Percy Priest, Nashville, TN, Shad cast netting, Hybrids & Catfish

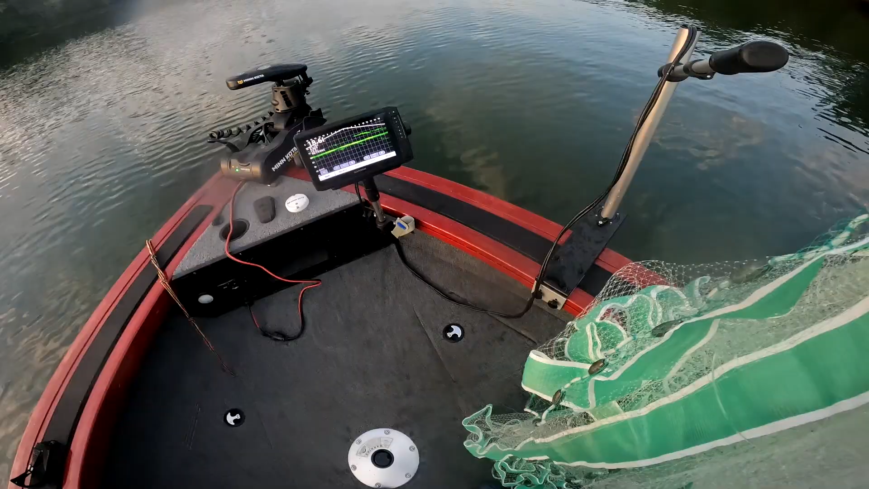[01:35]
let's see if I can get all this on screen here for everybody but I'm cast netting for some
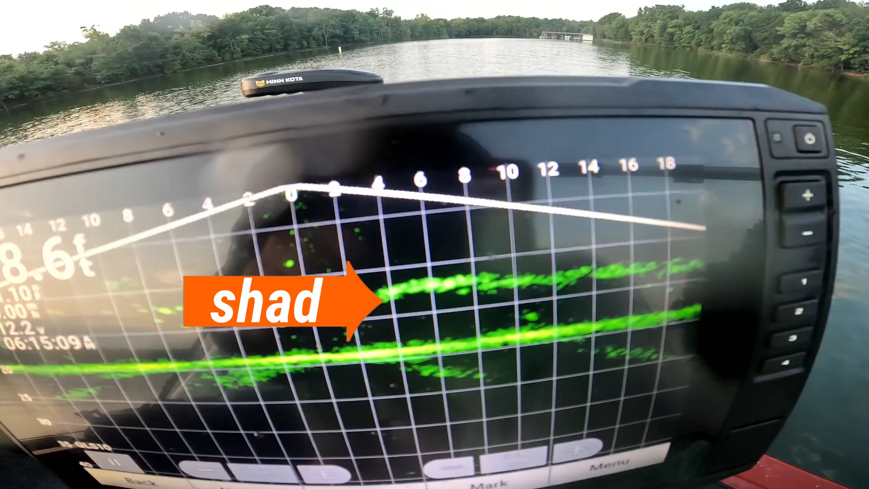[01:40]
shad so there's that right there see what I can do
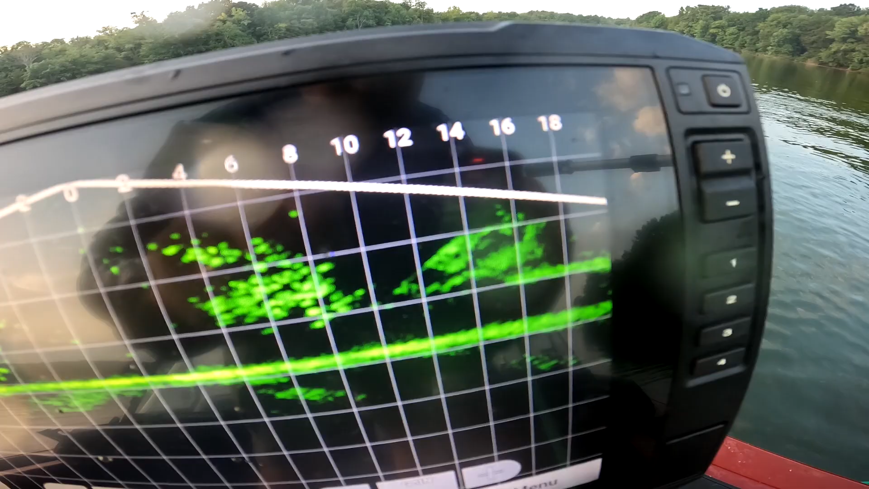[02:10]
okay hopefully I was able to get some out of that ball the
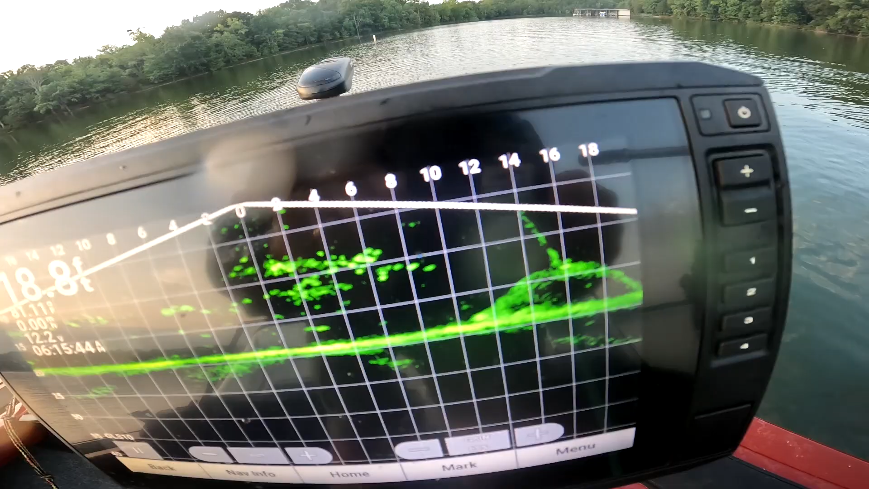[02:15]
ball moved a little bit to the side so let's reel this thing take a look